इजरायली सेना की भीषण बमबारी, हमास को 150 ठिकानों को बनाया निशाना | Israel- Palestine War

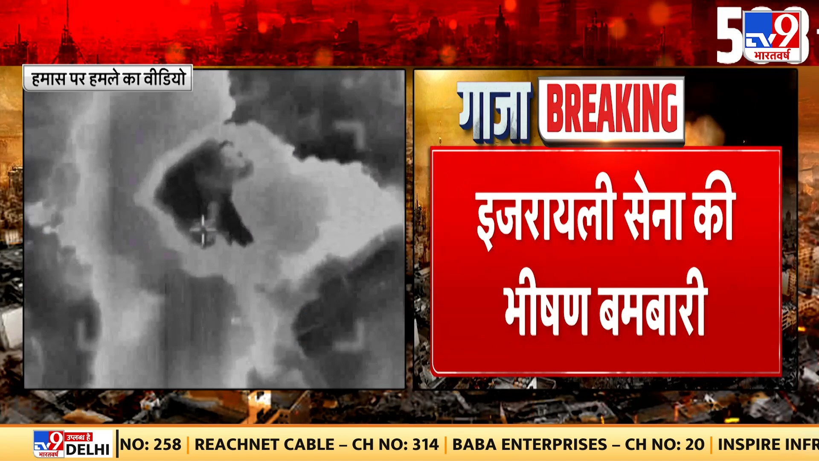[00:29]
आईडियेफ ने किया है और आप कहा जा रहा है किसी तरीके से हमले और तेज करेगा
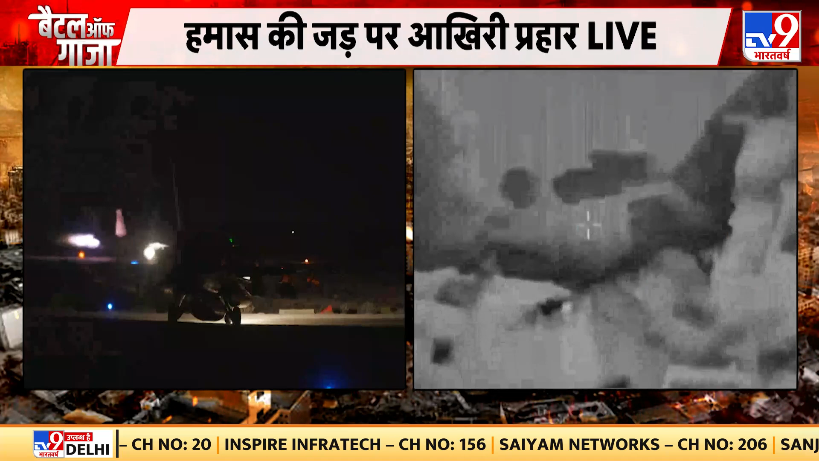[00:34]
IDF ये दो तस्वीरे आपको दिखा रहे देखें कैसे रात में धोरदार अटैक हुआ है रॉकेट,